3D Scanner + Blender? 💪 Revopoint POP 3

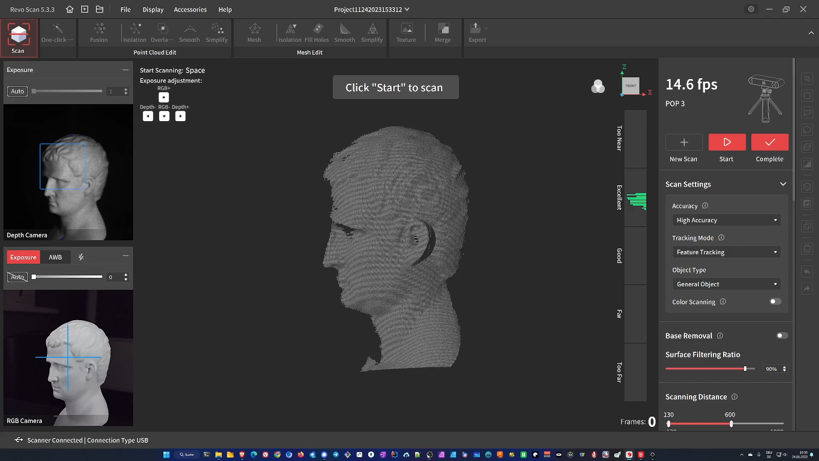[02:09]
The apps look and feel very similar, with the desktop version providing all the bells and whistles,
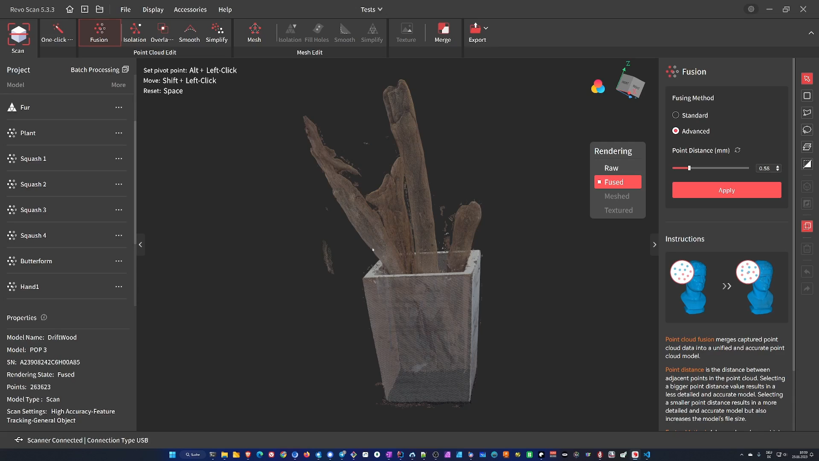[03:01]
And in my experience you don't need bright lighting. In fact, I got better results with darker room lights. Maybe the infrared 3D cameras work better that way.
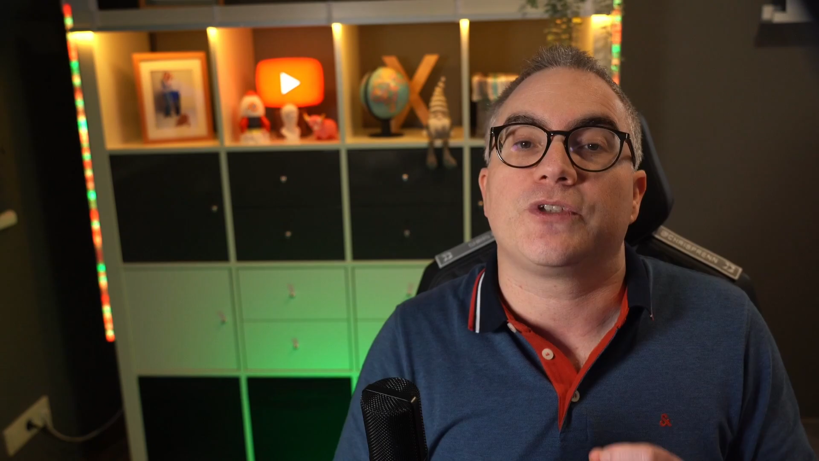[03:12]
Since we're at it, the scanner uses structured infrared light to get a depth reading on each frame.
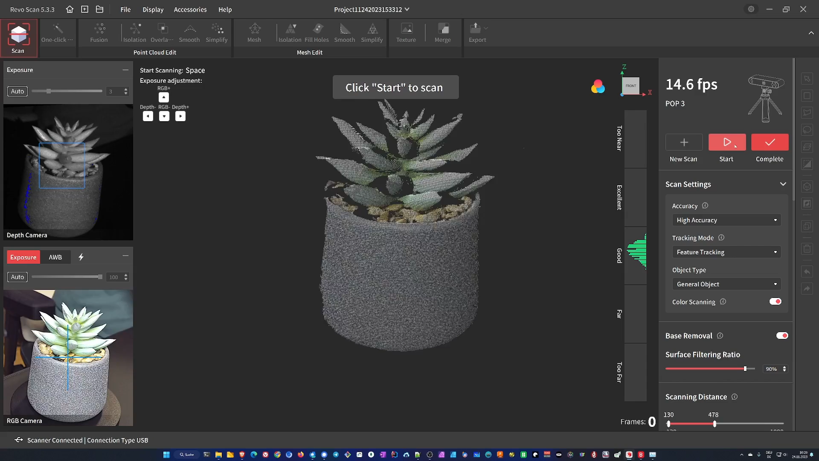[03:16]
It captures around 15 frames per second . And depending on the size of your model, you will usually end up with several thousand frames in a successful scan.
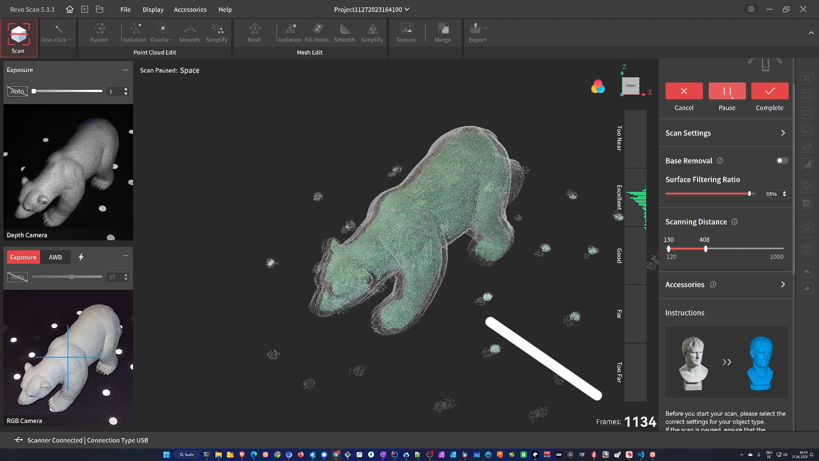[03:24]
The software then creates a point cloud out of all those frames and it shows a preview in real time on screen while you're scanning.
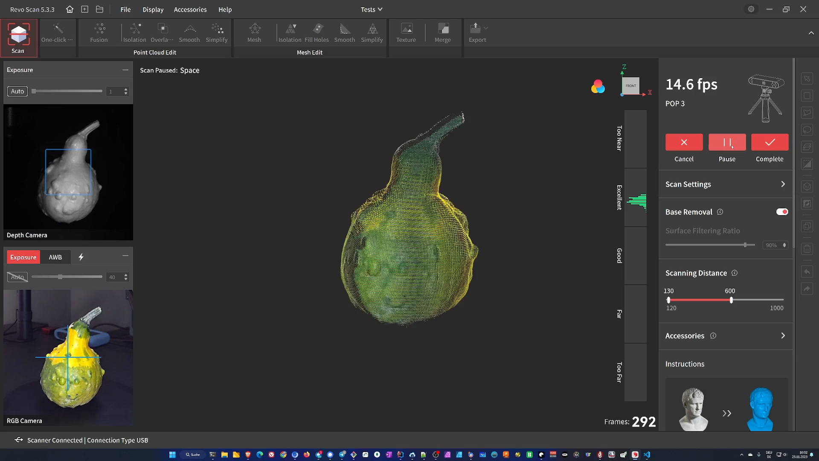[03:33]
If you decide to do a color scan, the camera built into the POP3 adds color information to each point in the point cloud.
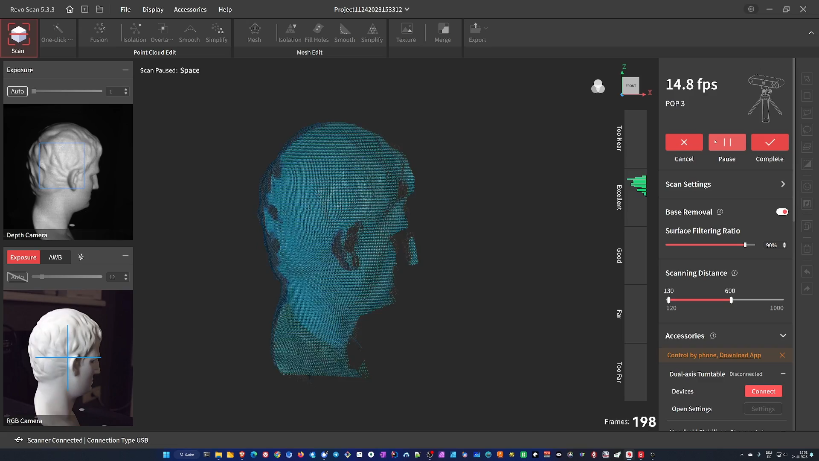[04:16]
Organic shapes can easily be scanned with feature tracking, but if your model has a more uniform shape,
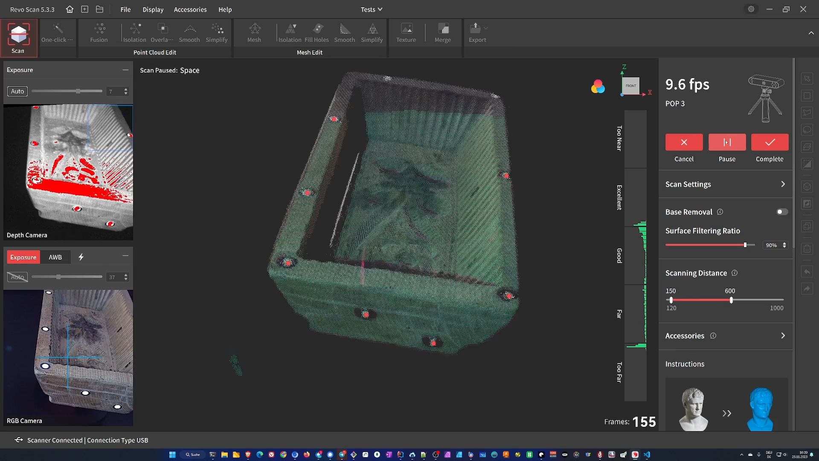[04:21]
you will need to stick marker dots on it and use marker tracking. I think a really good example to explain this is this wooden art mannequin.
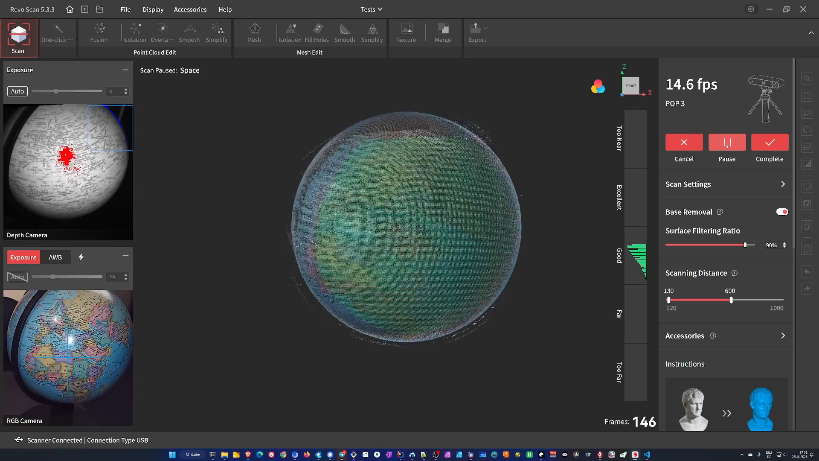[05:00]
Remember feature tracking doesn't include the information from the color camera, only the 3D features and in this case that's a simple sphere.
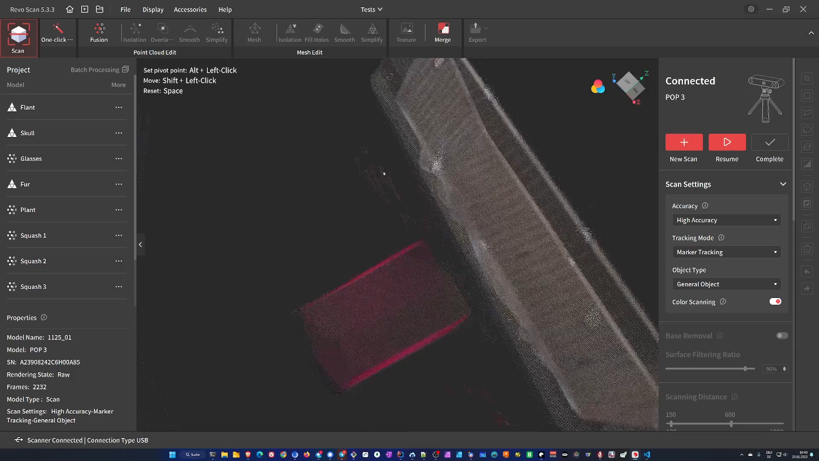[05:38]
Marker tracking has the obvious disadvantage that you have to place marker dots onto the objects.
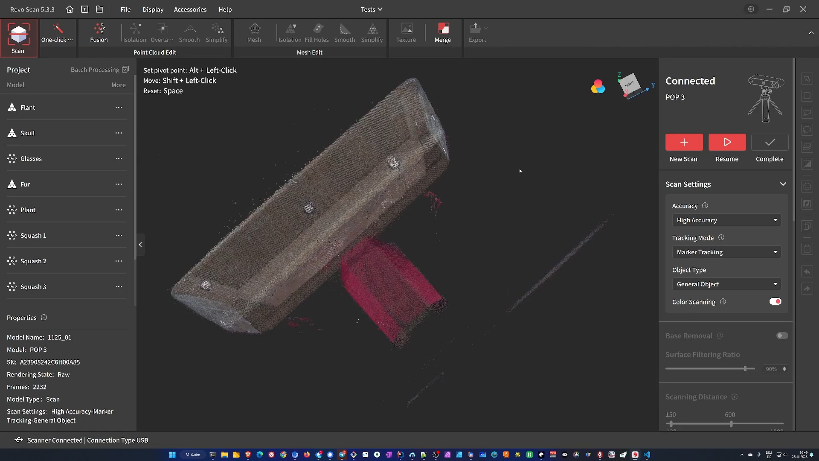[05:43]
Which is not only time consuming, but they are of course visible in color scans. Let's take this vintage wooden butter mold for example.
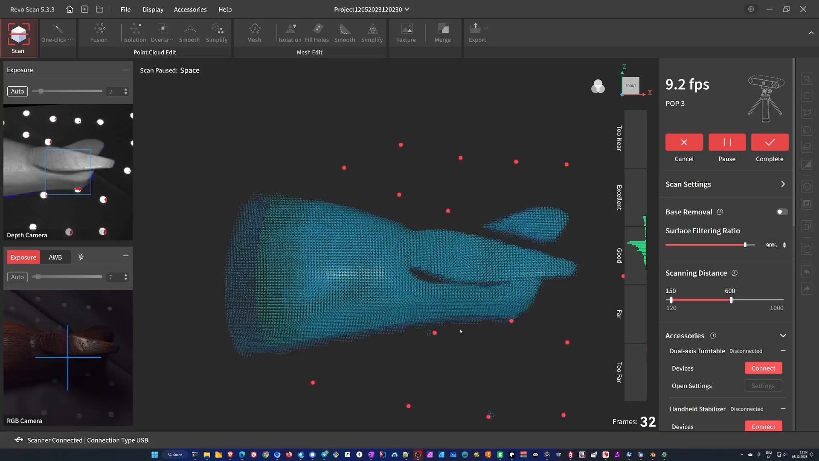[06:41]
As long as the software can see enough markers on each frame, it can determine the location of the scanner and merge the scanned data into the 3D point cloud.
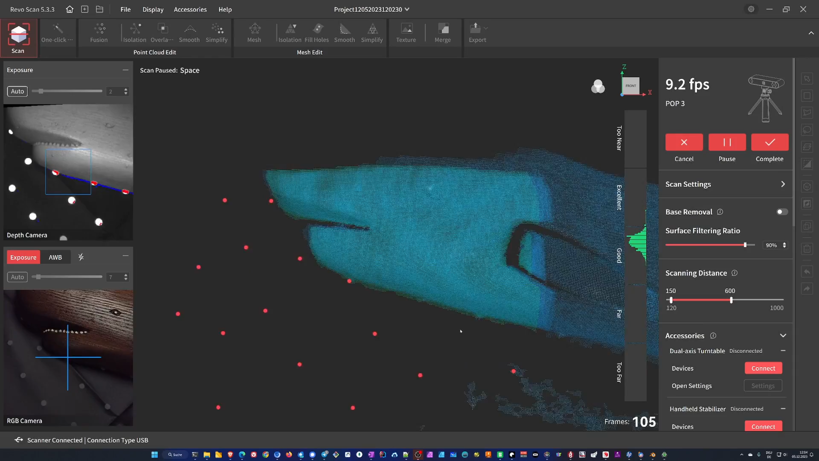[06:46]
For my use cases and what I would use a 3D scanner for, I gotta say I'm not a fan of the stick-on markers.